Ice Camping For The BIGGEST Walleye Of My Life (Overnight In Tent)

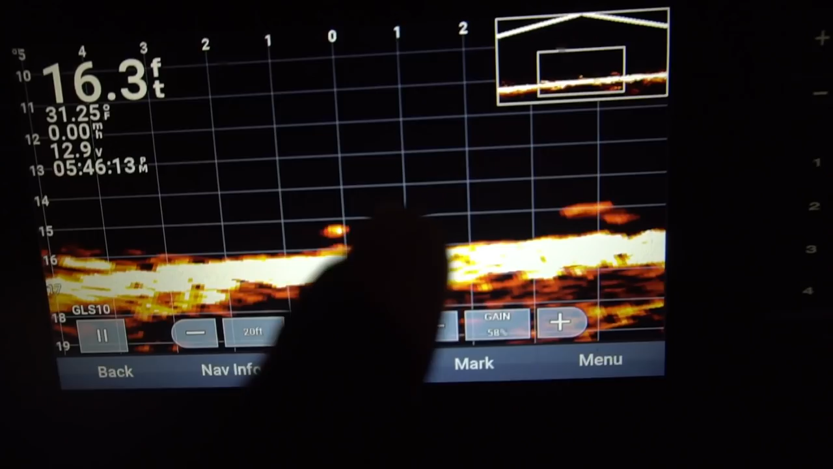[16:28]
On screen: depth 16.3 ft, water 31.25°F
this is my bait right here that's a fish right there
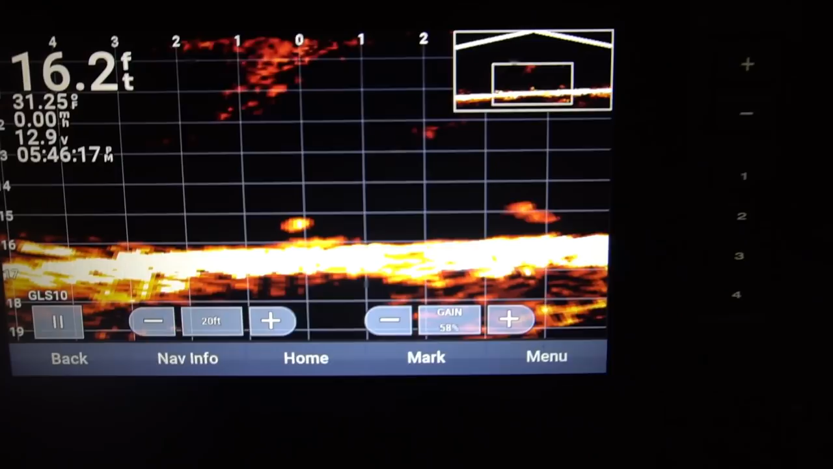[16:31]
On screen: depth 16.2 ft
so what we've been seeing so far is these fish come in and either are swimming
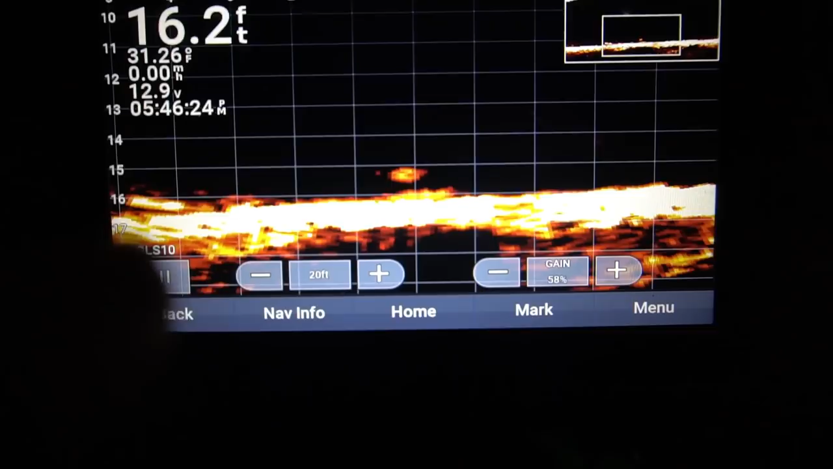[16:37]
On screen: depth 16.2 ft, water 31.26°F
really fast just straight past our bait and not even acknowledging it or they come in and
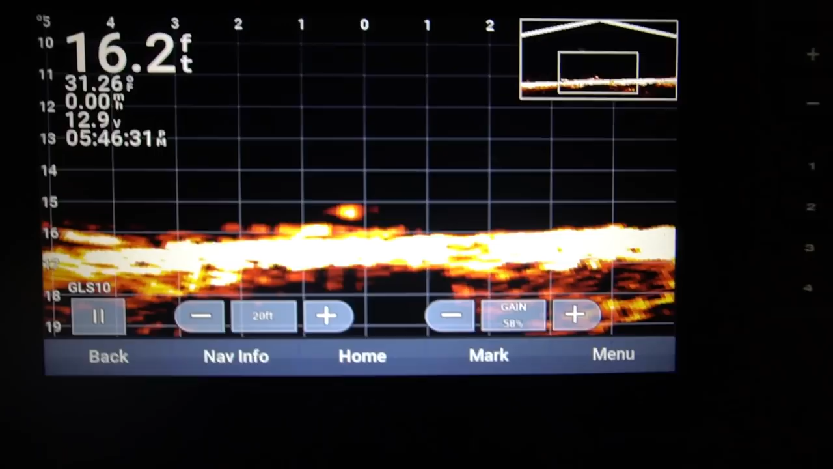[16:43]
On screen: depth 16.2 ft
they take a peek and they look at it like this one right under me right now come
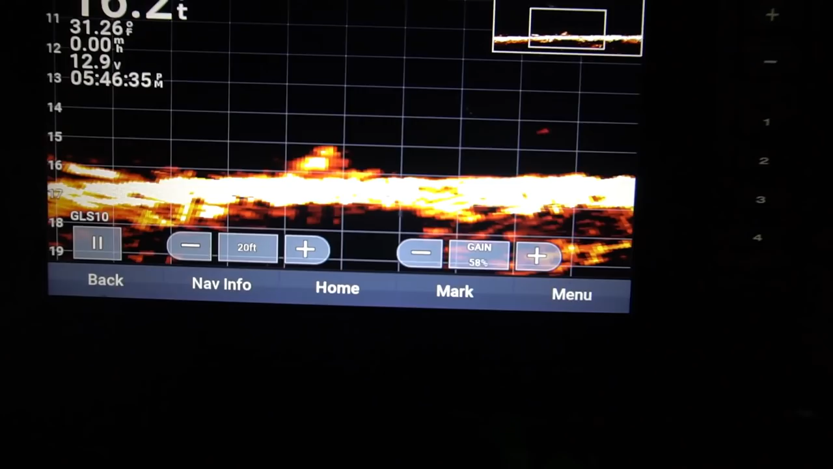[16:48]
on oh he's like right on me it's a big fish
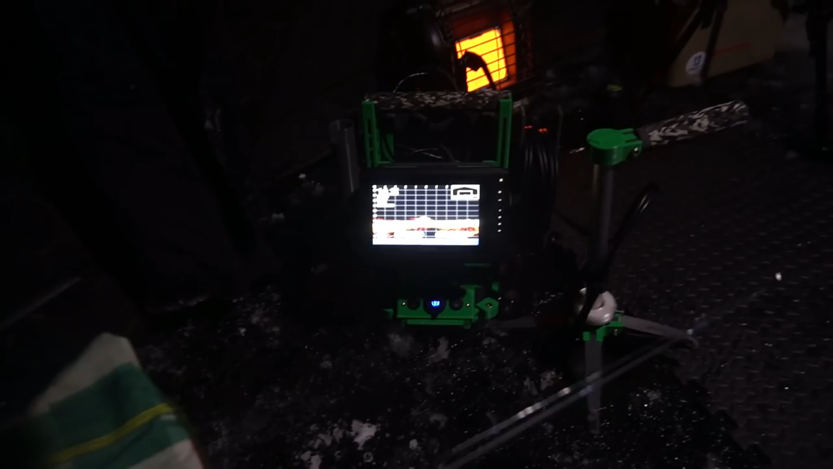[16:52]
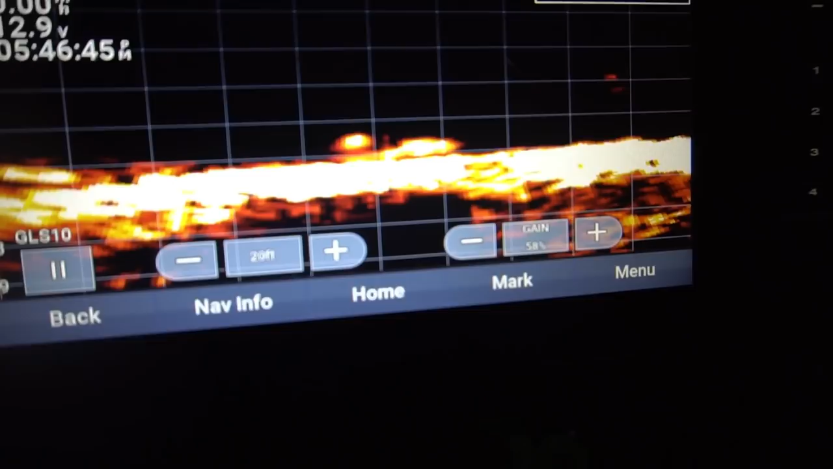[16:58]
nothing so you can see he's just swimming away mind his own business we have not gotten a tip up now for probably a good half an hour i got another fish on me right now i got one on me too dude there's so many fish down
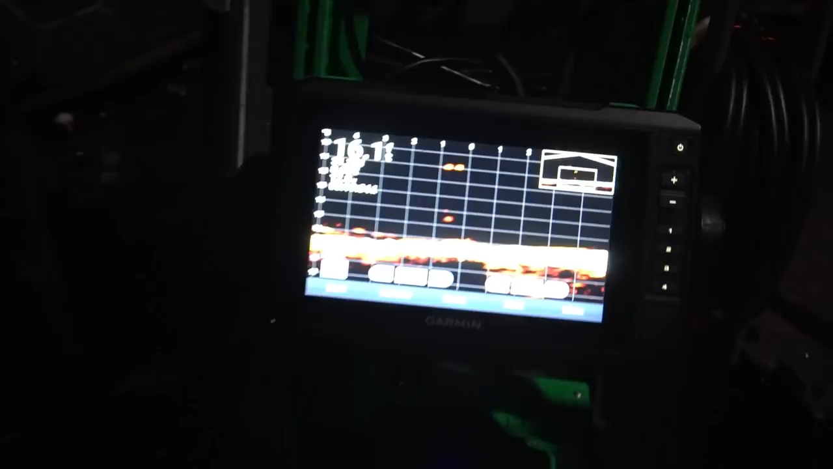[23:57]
let me zoom in you can see look at how high that mark is so we're not
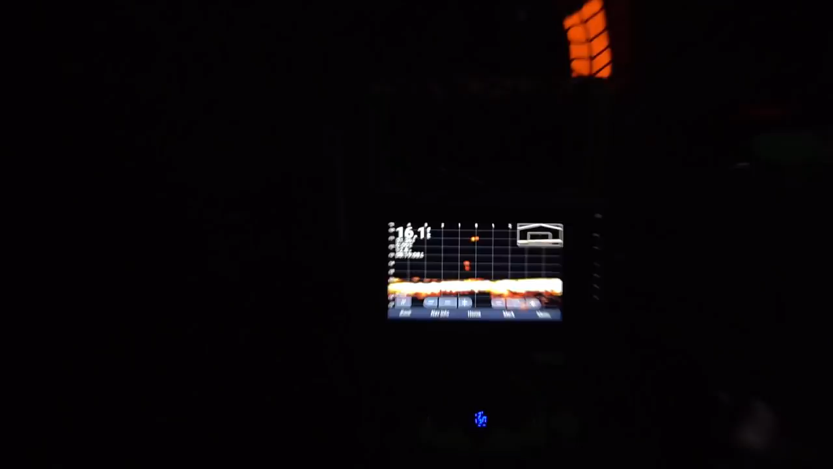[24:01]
sure exactly what that is but we're thinking maybe like some shad or perch shaders we're like watching walleyes chase it